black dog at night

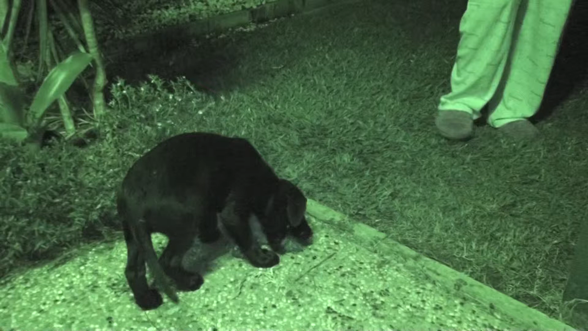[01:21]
What's that? The night vision. Oh, really? Is it too dark? No, just giving it a crack, yeah. See how it goes.